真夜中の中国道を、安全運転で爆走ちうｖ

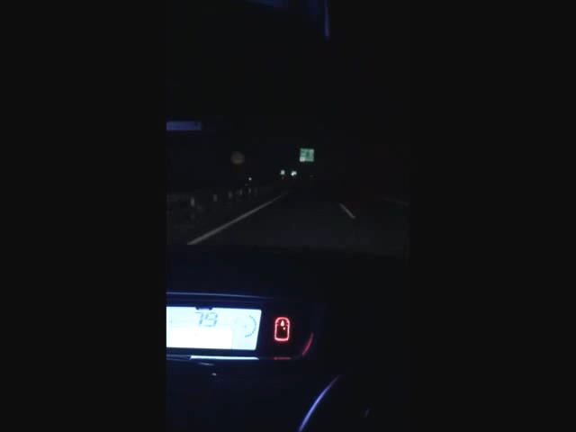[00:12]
はい、今中国道の滝の社インター2人です。中国道って真っ暗で対向車も同じ方向行く車も少なくて暗くて寂しいです。